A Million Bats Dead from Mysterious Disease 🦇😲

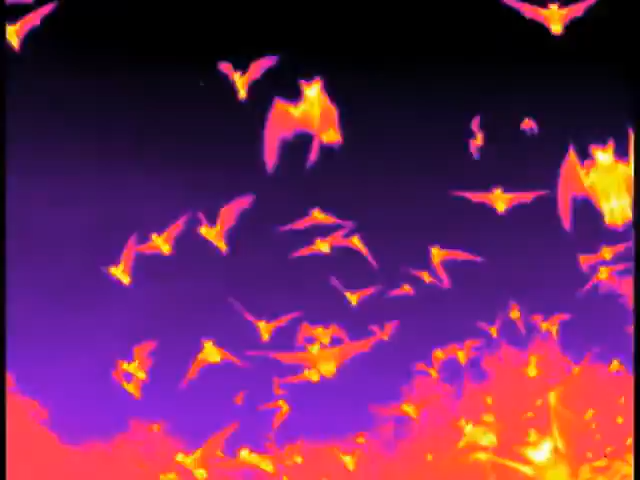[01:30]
These infrared videos were taken on a warm night by Koons and Nikolay Hirschdorf in central Texas, where the largest bat communities are found. We've shown that they can eat in a given night
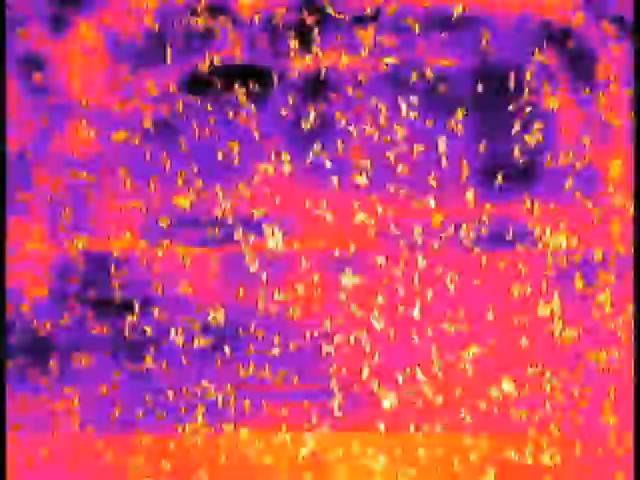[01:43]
anywhere between one half to their entire body weight of nighted insects. That converts into about 630 tons of insects that those million bats would eat.